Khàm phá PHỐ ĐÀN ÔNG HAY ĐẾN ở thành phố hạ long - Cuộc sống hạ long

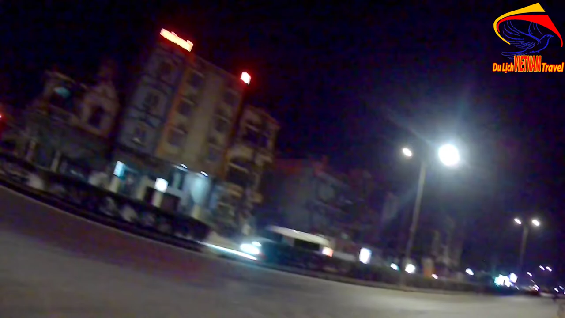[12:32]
Còn chúng ta đang lưu thông đằng trước, cái tuyến đường đằng trước của khu công nghiệp Cái Lân. Như quán này thì quý bà con cô bác thấy là cũng có màu hồng, và chắc chắn bên trong đấy cũng có mấy em. Đúng rồi, có 4 em. À, quán này có một cái tên rất là hay, Nhớ Bia. Không biết là nhớ bia gì.
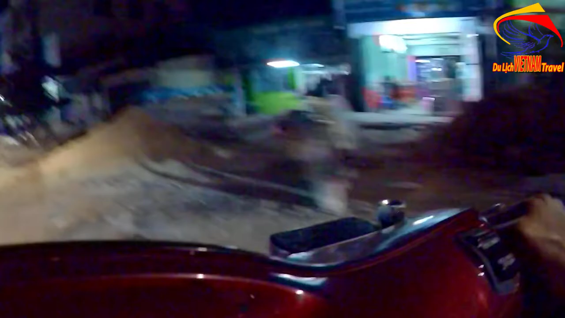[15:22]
Đây, đây rất là nhiều nhà nghỉ karaoke luôn.